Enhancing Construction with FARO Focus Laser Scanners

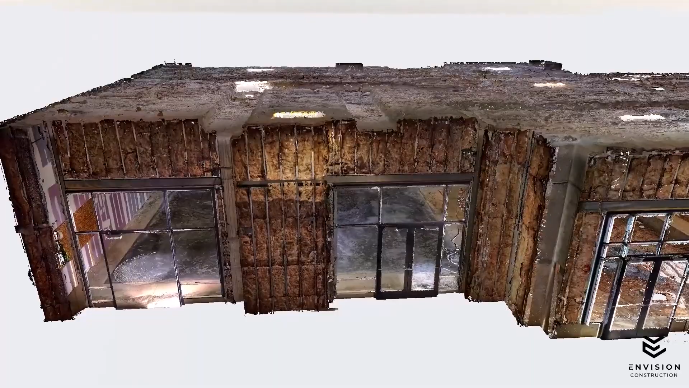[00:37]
If I want to get a floor flatness study, if I want to analyze wall flatness, I want to get exactly locations of column lines and things like that.
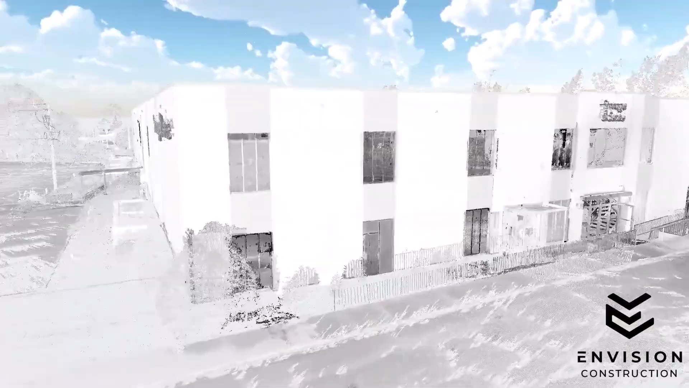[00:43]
If you're going to get a little bit higher accuracy, it's going to take you longer,
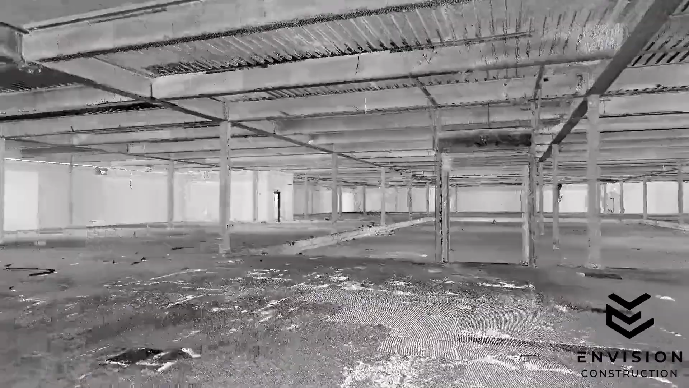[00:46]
both on the collection side and the registration and processing side, you're going to get a lot more data a lot of times than you need. Ferro, the TLS, the scanners, is pretty much our bread and butter.